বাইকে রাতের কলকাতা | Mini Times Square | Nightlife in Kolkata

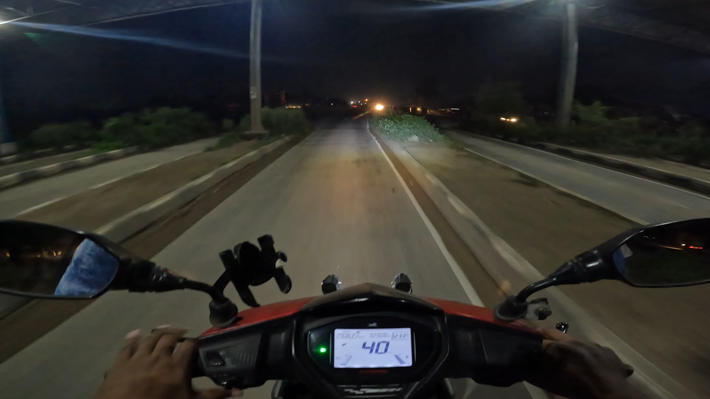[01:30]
তো এখন বাজছে 12:33, মানে রাত 12:33, আর আমরা এখন উঠে পড়েছি দিল্লি রোড, আর ফুয়েল রেঞ্জও এখন ফুল হয়ে গেছে।
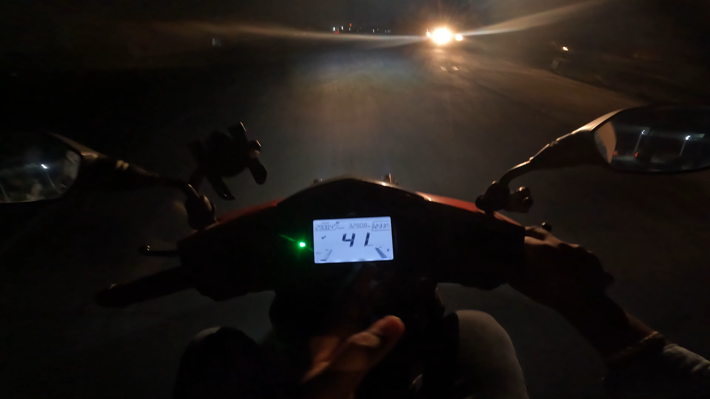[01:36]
তো আজকে সায়ন্তন আমার সাথে বেরিয়েছে, আর সায়ন্তনকে তোমরা যারা পরীক্ষীর ব্লগ দেখেছো তারা চিনবে, সায়ন্তন আমাদের সাথে পরীক্ষী গেছিলো।
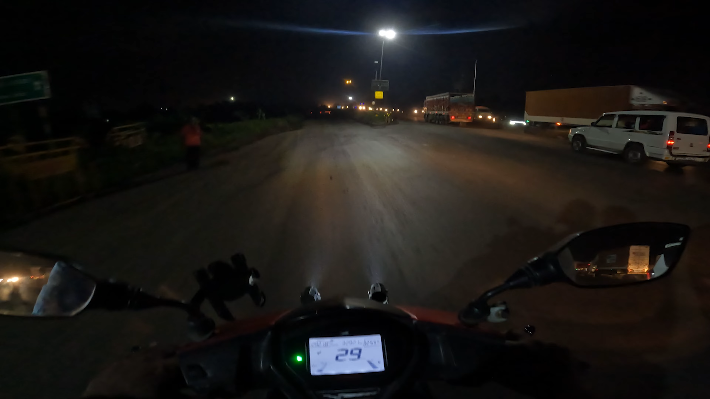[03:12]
তো আমরা যাবো শর্ট লেক সেক্টর 5-এর দিকে, সেই জন্য আমরা বাঁ দিকের লেনটা নিয়ে নিলাম, কারণ আমরা যাবো এয়ারপোর্টের রাস্তাটা হয়ে।
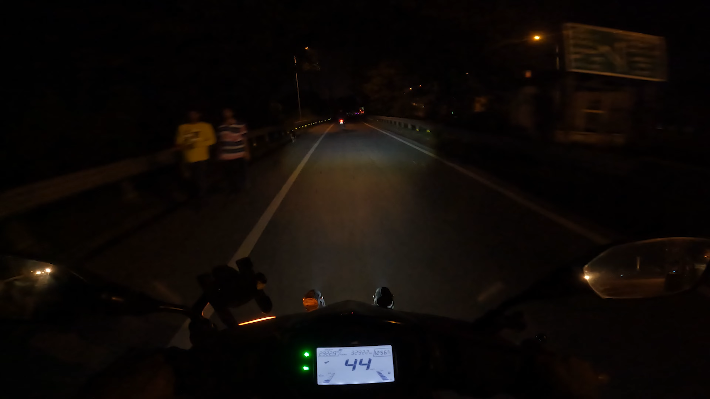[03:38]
তবে প্রথম প্রথম আমার না এই জিনিসটা খুব ভুল হতো, দুবার এই লেনে উঠে পড়েছিলাম।
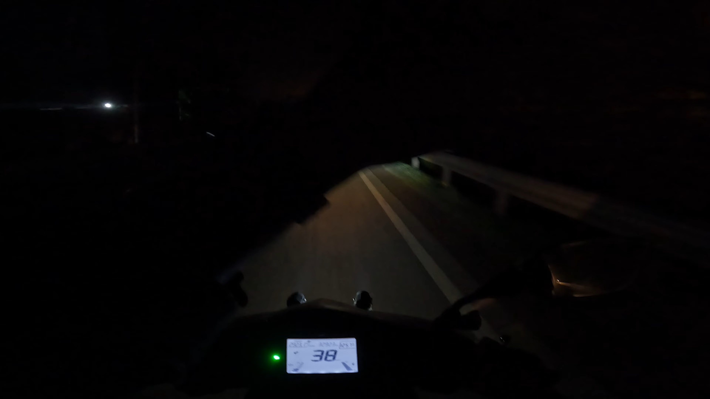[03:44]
তো এই হলো রাতের বালি ব্রিজের ভিউ, ফাঁকা বালি ব্রিজ, দারুণ লাগছে,
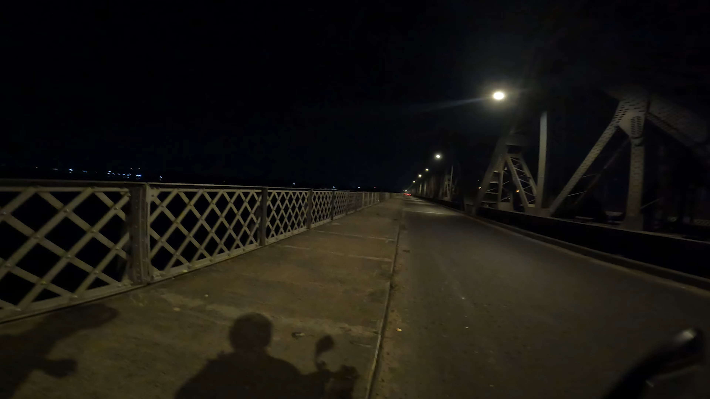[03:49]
আর সামনে দক্ষিণেশ্বর মন্দির আর তার সাথে গঙ্গা।
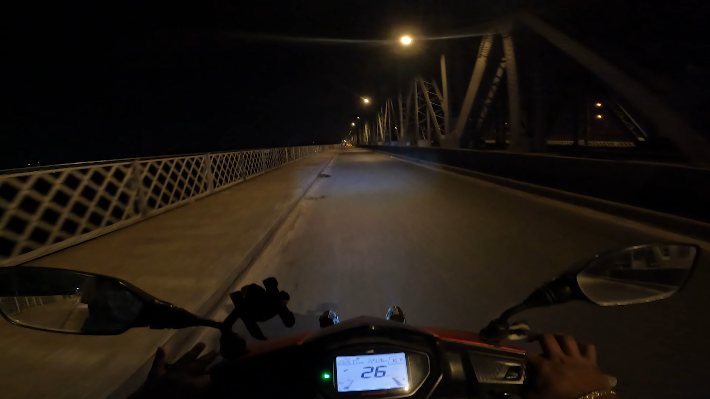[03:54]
অন্য সময় যখন আসি তখন এতটা ফাঁকা পাই না, তাই এক মিনিটের মতন দাঁড়িয়েছিলাম, তোমাদের ভিউটা দেখালাম আর আমরাও ভিউটা এনজয় করলাম। বাঁ দিকে এয়ারপোর্টের দিকে রাস্তাটা নিয়ে নিলাম,
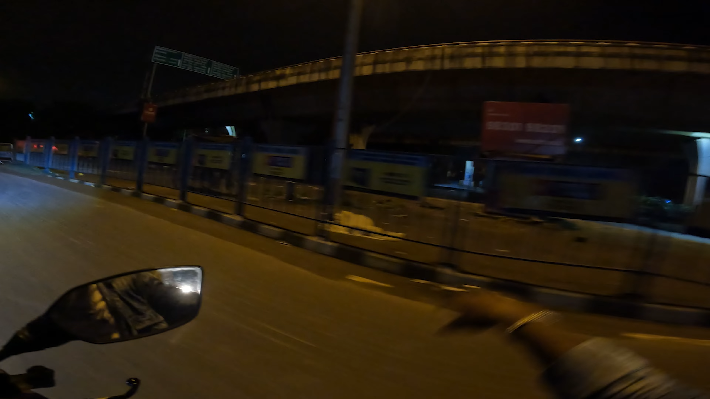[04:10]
আর ডান দিকে এদিকে যাচ্ছে নর্থ কলকাতার দিকে রাস্তাটা, আর আমরা এখান থেকে বেলঘড়িয়া এক্সপ্রেস হয়ে ধরে চলে যাব এয়ারপোর্টের দিকে।
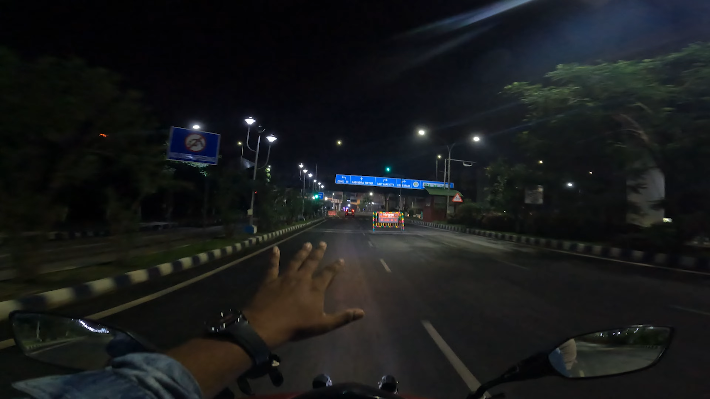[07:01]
সামনে বিশ্ব বাংলা গেট, আর ডান দিকে চলে যাচ্ছে শর্ট লেক, ইএম বাইপাস, সোজা যাচ্ছে রবীন্দ্র তীর্থ, আর বাঁদিকে জোন 3।
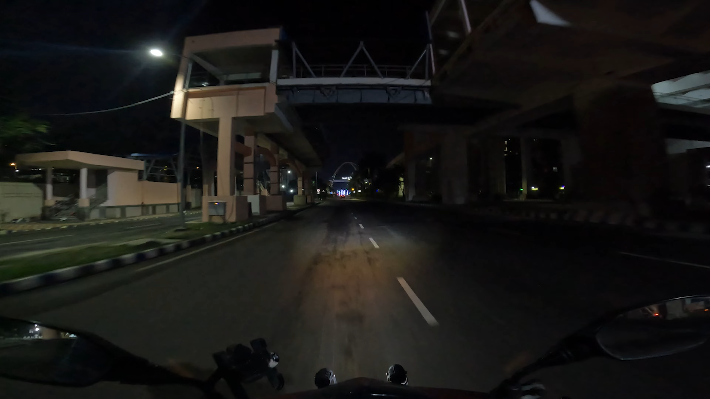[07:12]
তবে মাঝে মধ্যেই বেশ বিদ্যুৎ চমকাচ্ছে, তো সেই জন্য একটু চাপে আছি, কারণ যদি এই সময় বৃষ্টি নামে বেরোনোটা একদম ম্যাচাকার হয়ে যাবে। আর সামনে বিশ্ব বাংলা গেট, এই জায়গাটা এত সুন্দর সাজানো,
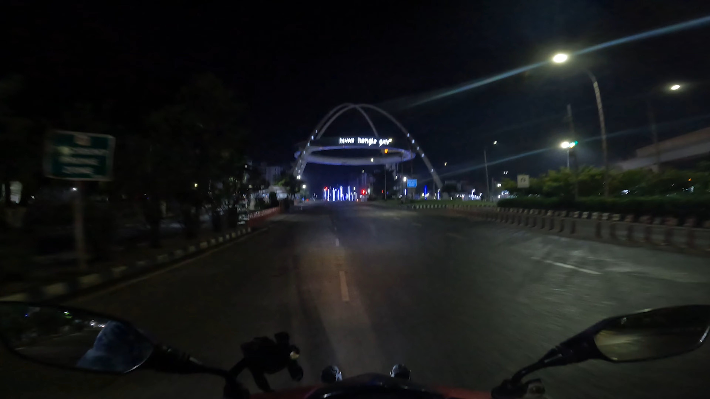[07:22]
সকাল হোক আর রাত্রি সব সময়ই একদম দারুণ লাগে। রাতের বেলা দারুণ লাগছে, মানে সকাল হোক বা রাত্রি,
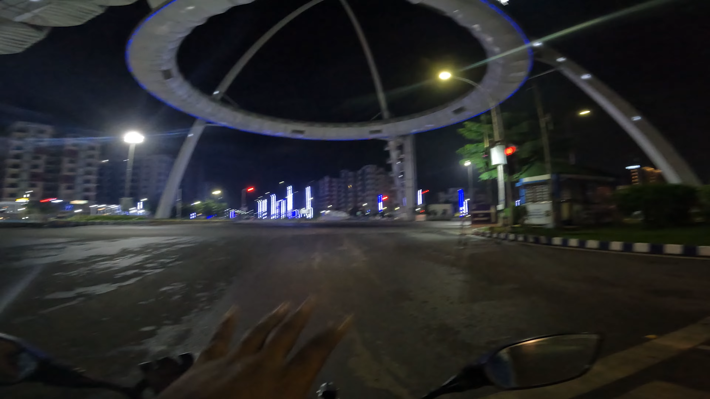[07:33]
রাতের বেলা আরও ভালো লাগছে যেহেতু এই জায়গাটা পুরো ফাঁকা।
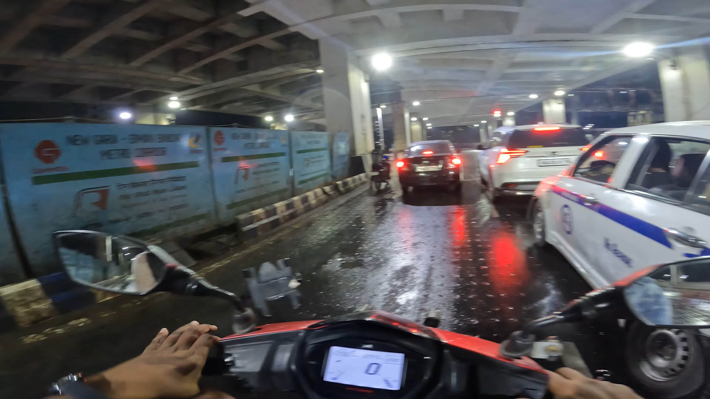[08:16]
আমরা নিউ টাউন ঢুকে পড়েছি, আর এদিকে বৃষ্টিও কিন্তু অল্প অল্প শুরু হয়ে গেছে, এখন ছিটে ফোটা পড়ছে, অসুবিধা নেই, কিন্তু জোরে এলে ভাবতে হবে। এখন বাজে 2:32, আর আমরা ঢুকে পড়লাম সেক্টর 5, আর বৃষ্টিটাও কিন্তু এখন আরেকটু জোরে হয়ে গেছে।